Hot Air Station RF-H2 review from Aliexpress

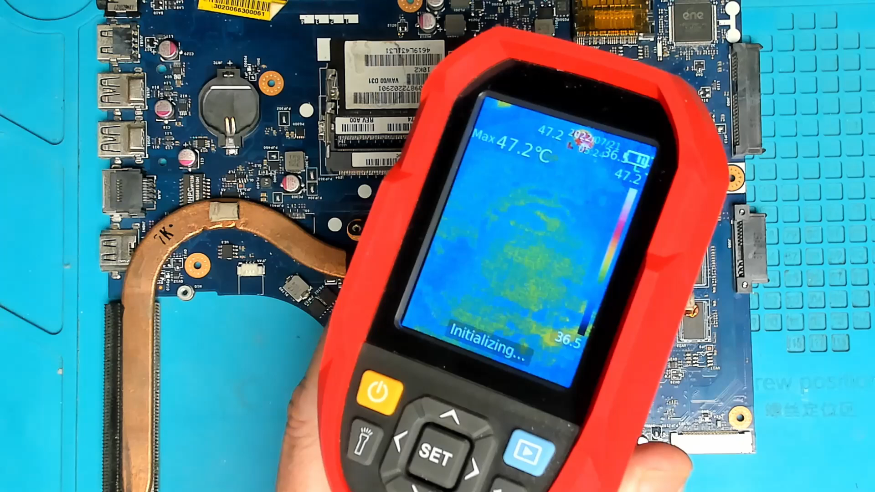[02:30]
On screen: max 47.2°C
okay so we will leave the temperature set at 350 air speed 50 percent
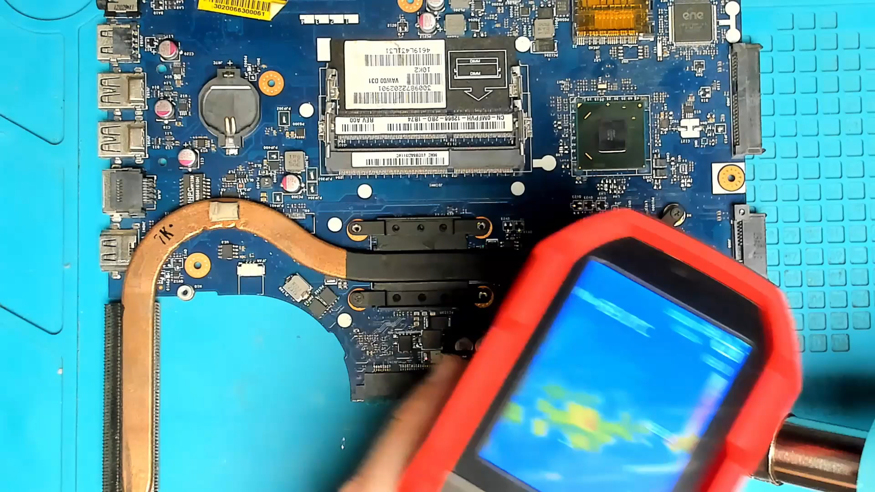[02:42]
let's heat up a mosfet here let's see what sort of temperature we can get to let's see what we have here let's see what we have to